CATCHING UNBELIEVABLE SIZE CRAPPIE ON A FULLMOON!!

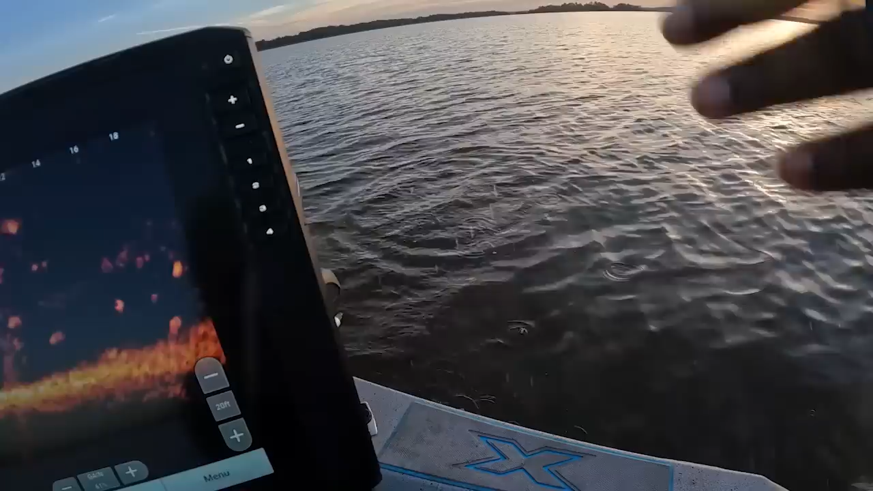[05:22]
look like one right here on the bottom see if he come he come he got it a little small flip that baby she a fool I ain't kidding not a real real big one but her stomach is man look at that belly she got a little jelly in that belly this morning
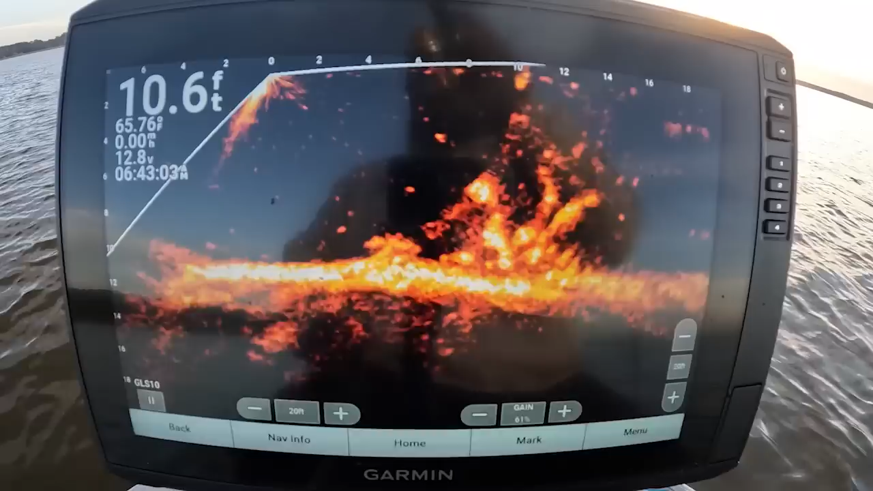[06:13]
On screen: depth 10.6 ft
try it on this backside I'm coming in there let's see if he get it here he come he got it good fish too nice cropper right here
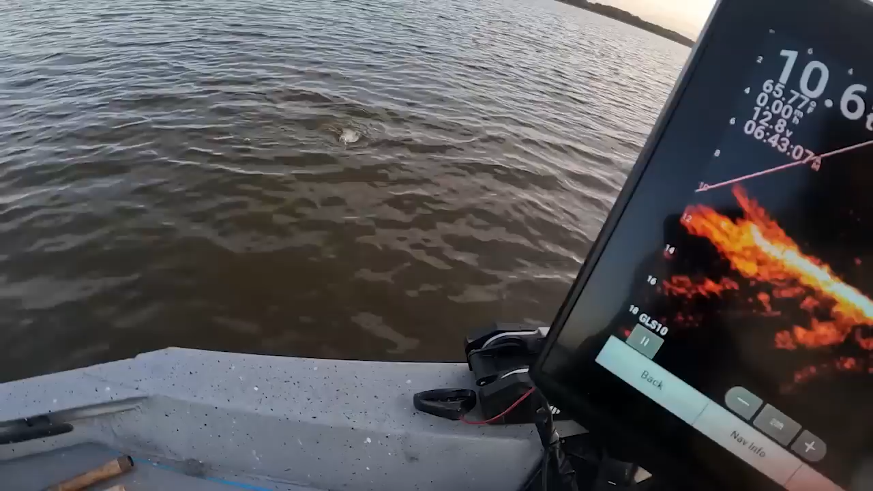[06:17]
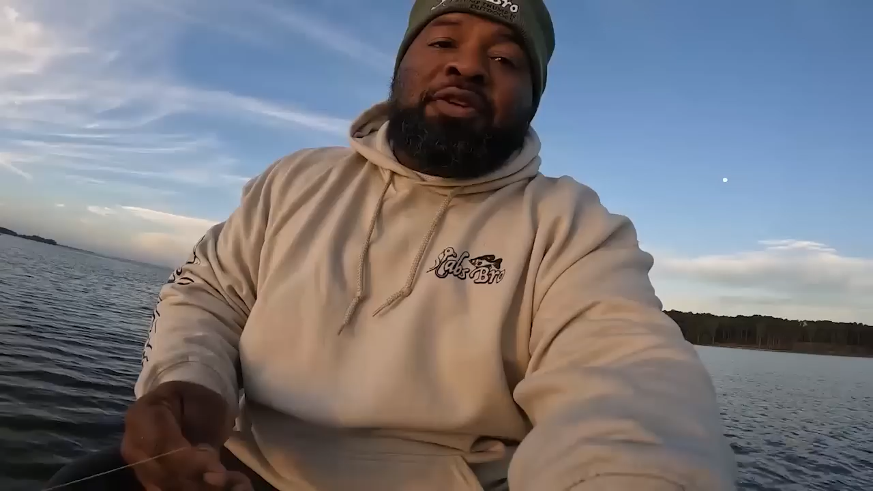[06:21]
good fish right here good cropper they want that one this chartreuse y'all I'm about to let it go I'm about to let it go look at that
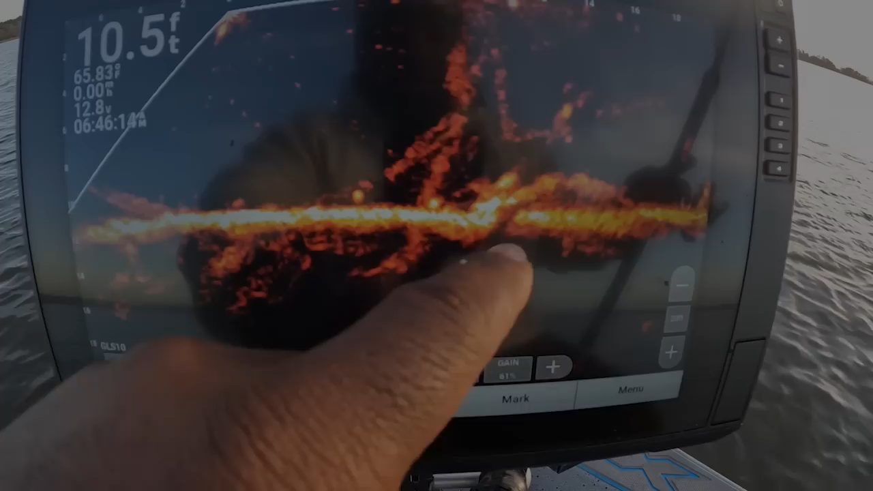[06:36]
On screen: depth 10.5 ft
look at that all right guys we're gonna shoot at this one right here we're gonna shoot at him right now look like he's trying to move on see if I can get him to react here he come he see it he see it come on get it buddy turn it away all right there's some more on this side of it
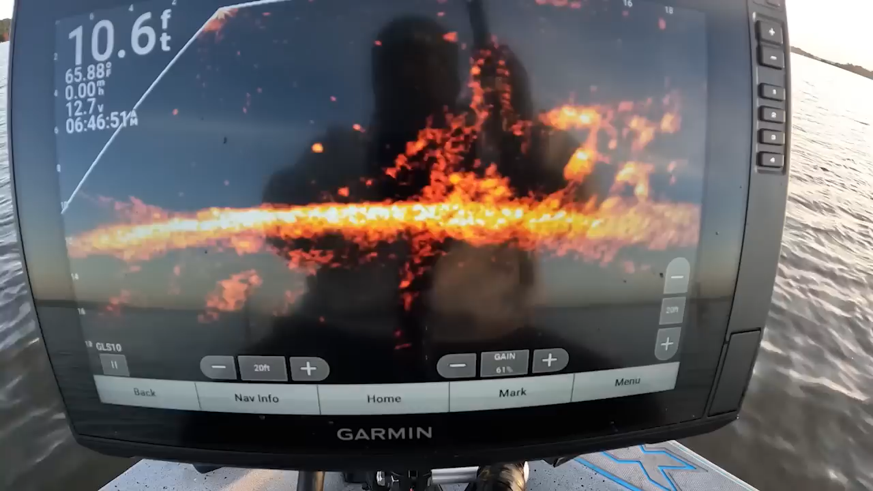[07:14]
On screen: depth 10.6 ft, water 65.88°F
I'm only in 10 foot of water right now guys here he come here he come boom that's a monster god that's a monster right here guys come on around come on around look the Guggler Wuggler
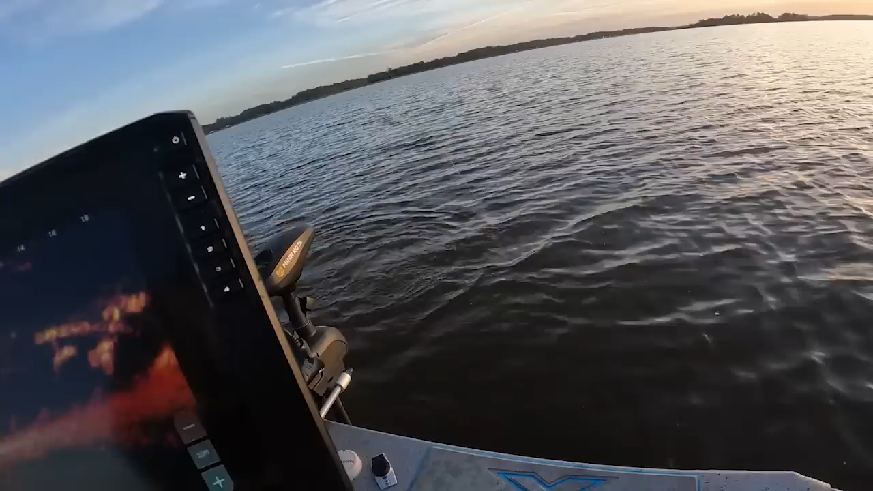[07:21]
hold on buddy just hold on aaahhh boat flip me it's a monster y'all
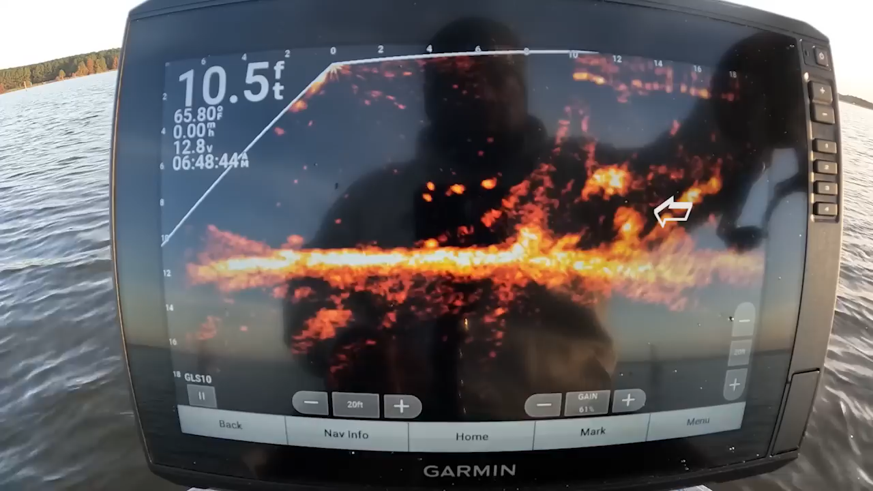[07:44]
On screen: depth 10.5 ft
he's down there right here here he come bam he got it already he got me tangled up he came off of there there he is y'all pop lip man it ain't even 7 o'clock and I don't
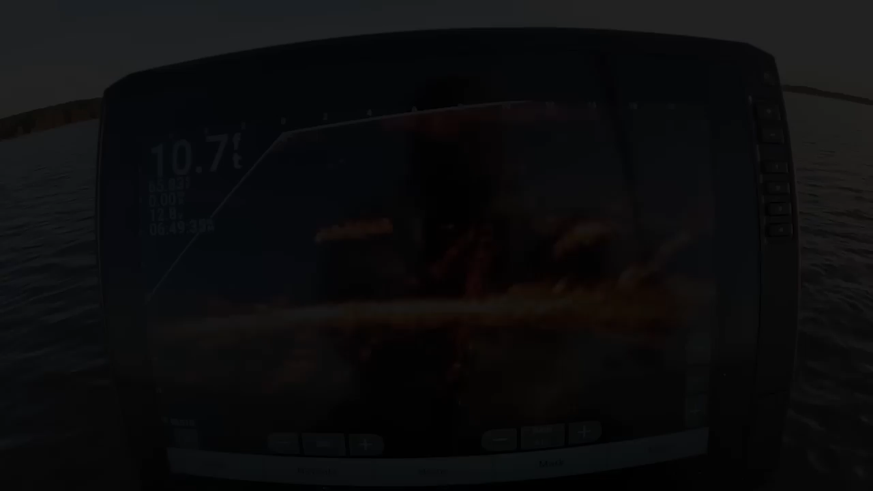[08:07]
guys this man it's crazy how they sitting people want to know if fish will bite off a full moon
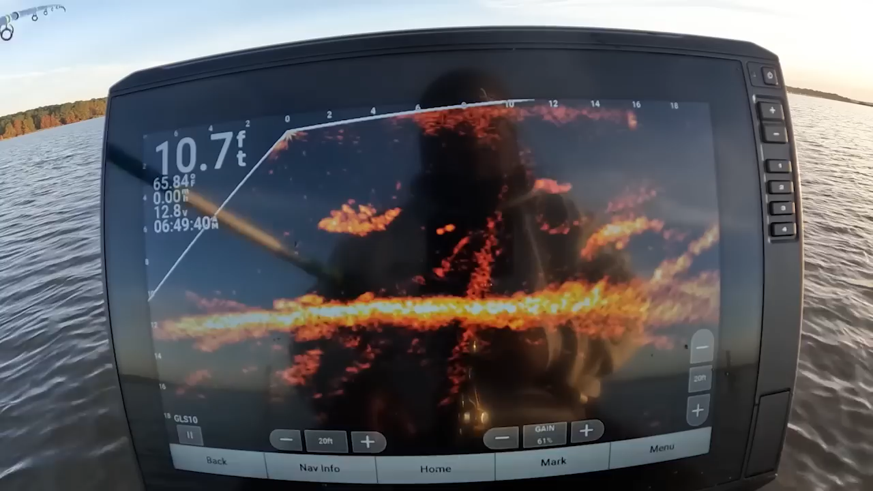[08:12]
On screen: depth 10.7 ft
hey here it go right here y'all
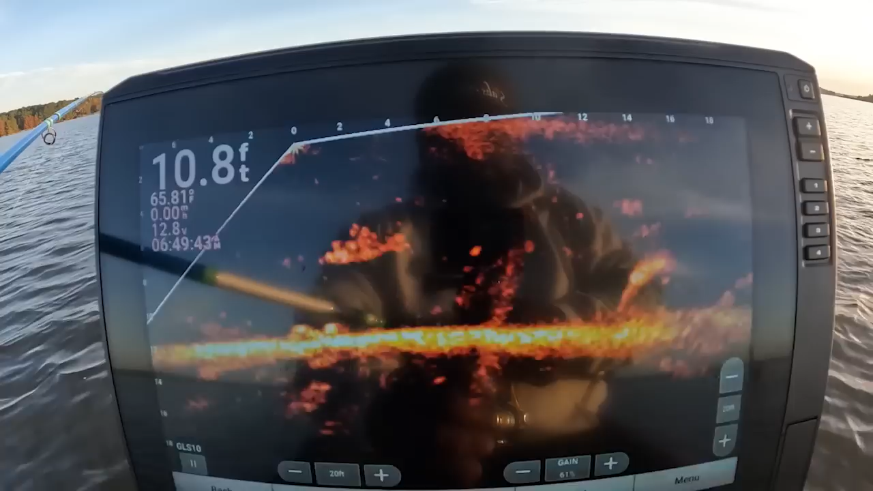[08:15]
On screen: depth 10.8 ft
y'all see up close and personal
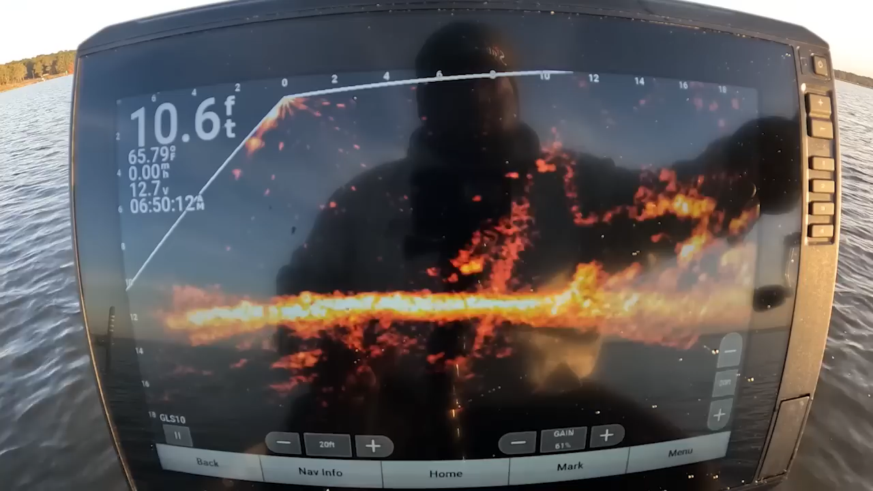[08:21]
On screen: depth 10.6 ft, water 65.79°F
that look like a good fish right here get him to turn he started that
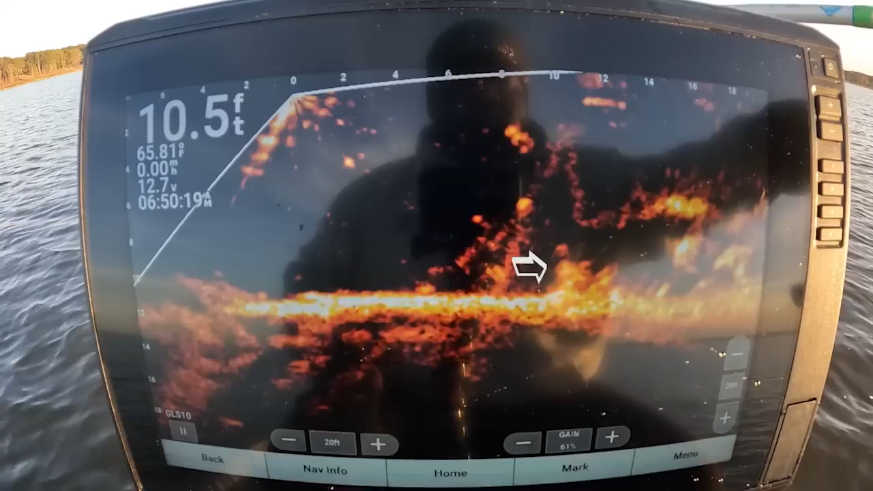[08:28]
On screen: depth 10.5 ft
there he go he came back another monster y'all
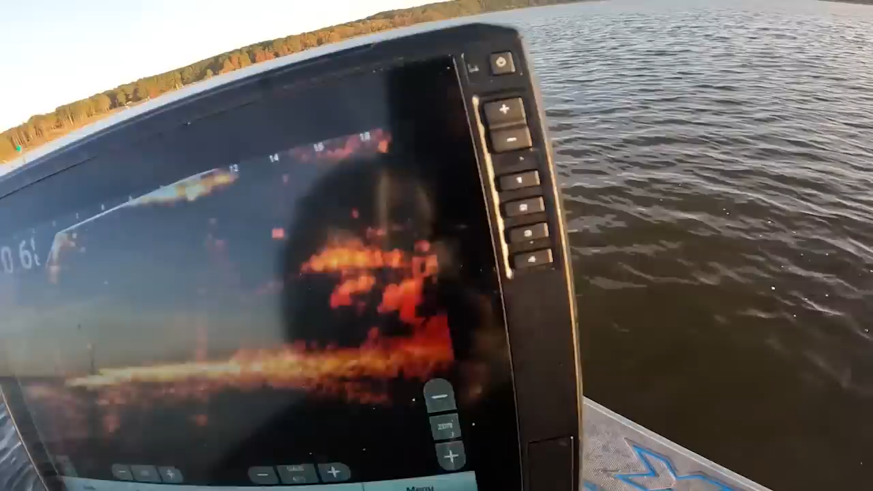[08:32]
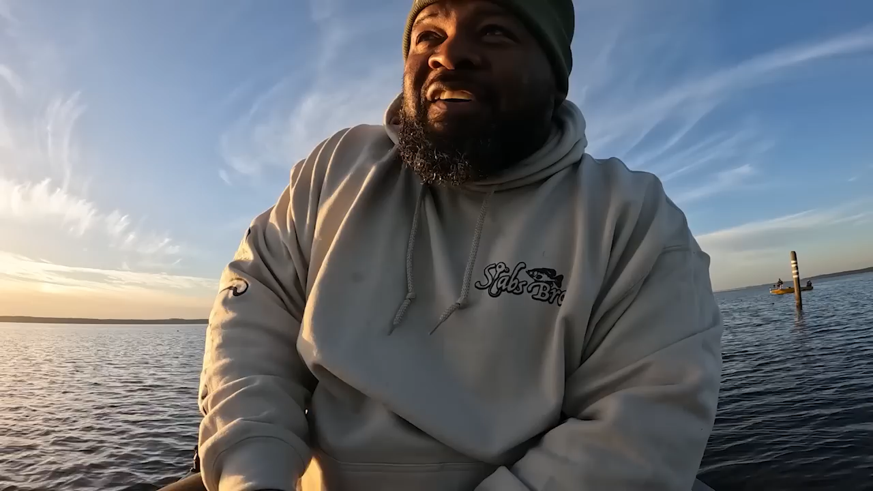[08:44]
we caught him this morning y'all we caught him look at this crop
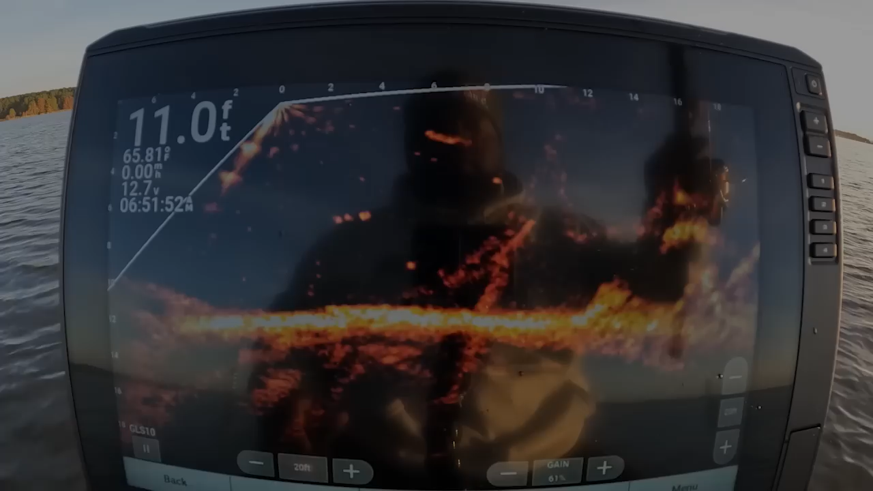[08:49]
On screen: depth 11.0 ft
all right guys back here on this little pile right off the bottom
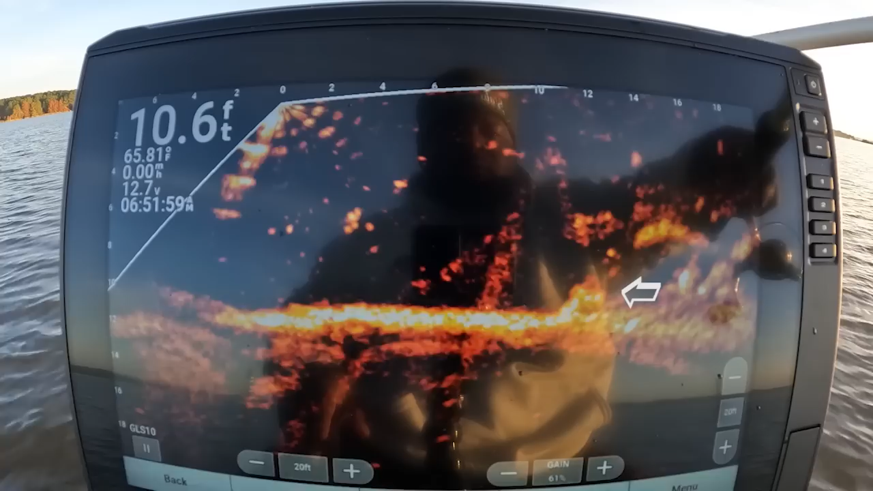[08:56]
On screen: depth 10.6 ft
see if he come off of there here he come here he come he can't take it bam